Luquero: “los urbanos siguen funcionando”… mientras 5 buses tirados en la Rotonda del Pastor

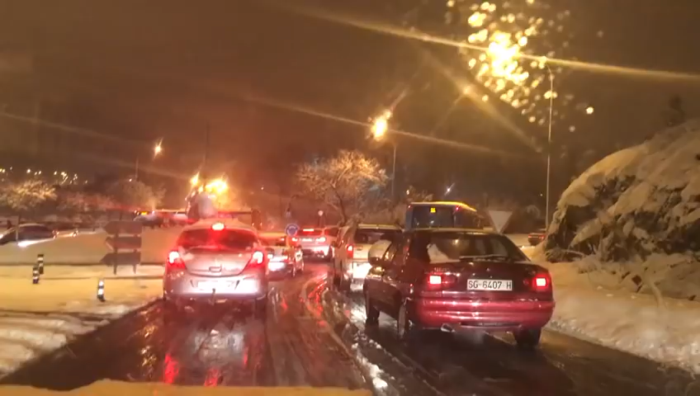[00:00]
Mira César, un autobús, dos autobuses, justo detrás del de la rotonda hay otro, ahí hay otro y en la subida de la cuesta que no se ve, hay otro y la policía local ahí, muy baja, ya simpática, ayudando a un conductor que no podía salir, el que se le estaba yendo el coche pero vamos, están todos los autobuses aquí tirados
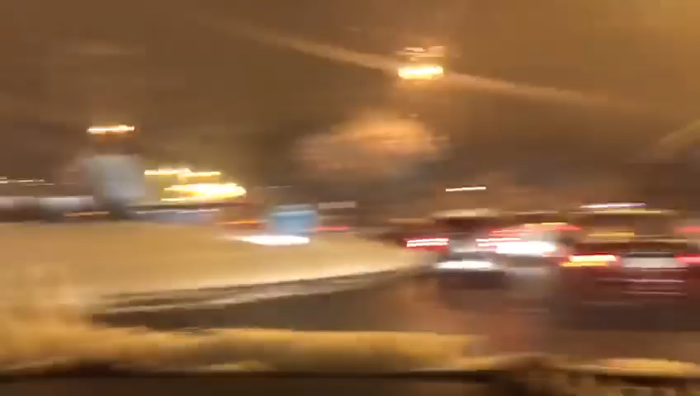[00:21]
ahí tienes dos, aquí hay otro, pobre gente la que está dentro, ahí aburridos grabando los pobres, aquí no sé si habrán dado la hostia o qué, bueno no pueden salir directamente el otro autobús y en la subida hay otros dos